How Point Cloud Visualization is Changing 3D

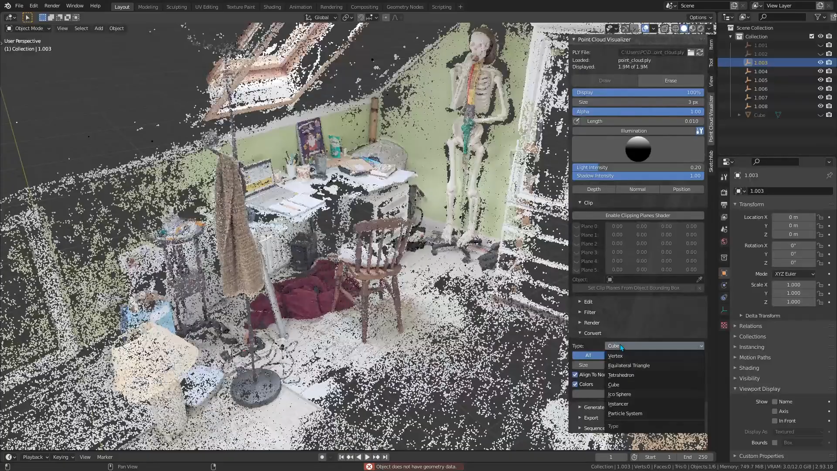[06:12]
And when you do need to get traditional geometry, the add-on can convert point clouds into mesh objects or volumes on the fly.
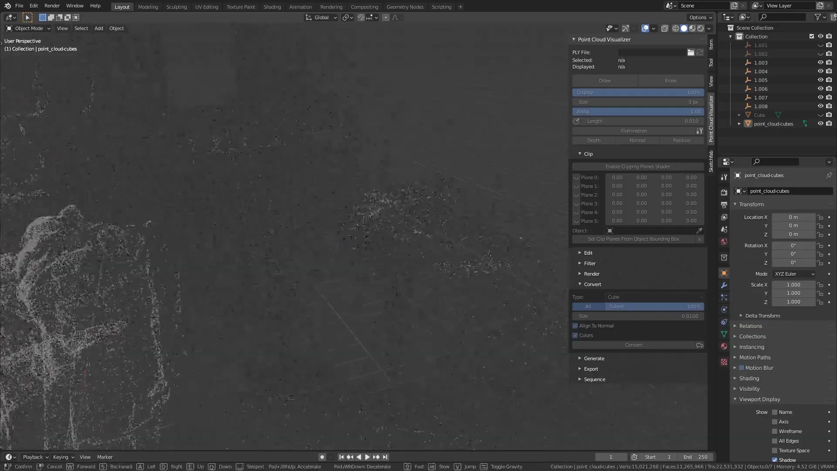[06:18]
This means you can take the dense cloud and turn it into a surface model right inside the Blender, preserving details like color and even normals.
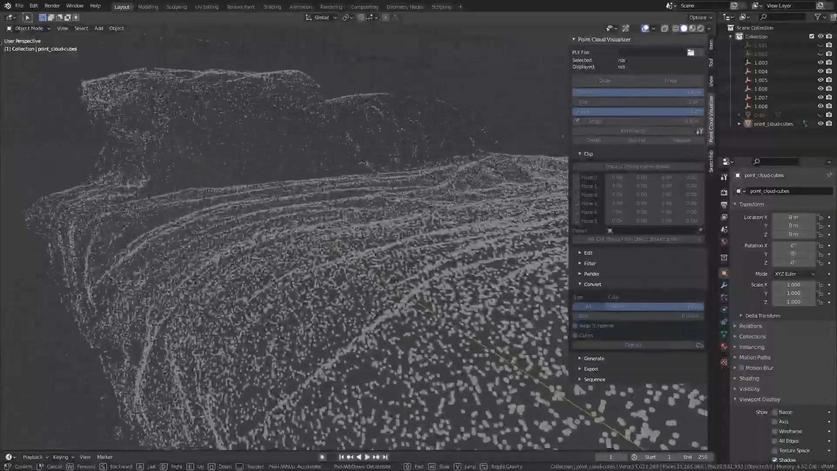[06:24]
So, essentially it bridges the gap between role point data and standard 3D assets.
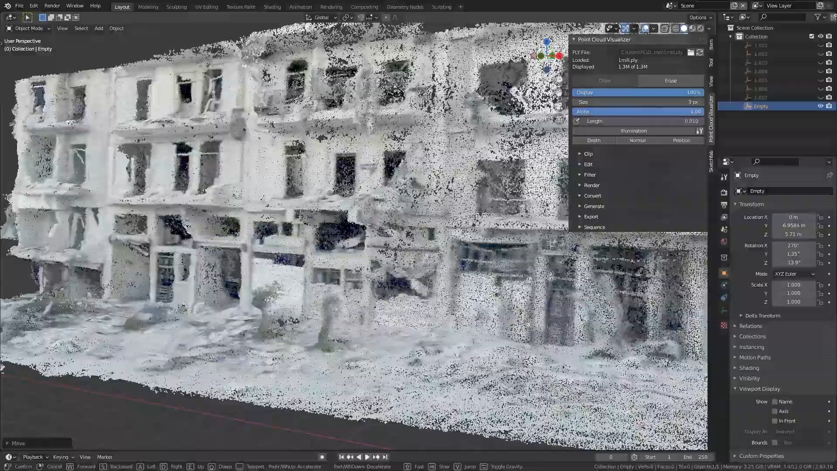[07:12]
the add-on lets you bring in an S-built scan of a building, and then literally build your design around it in 3D.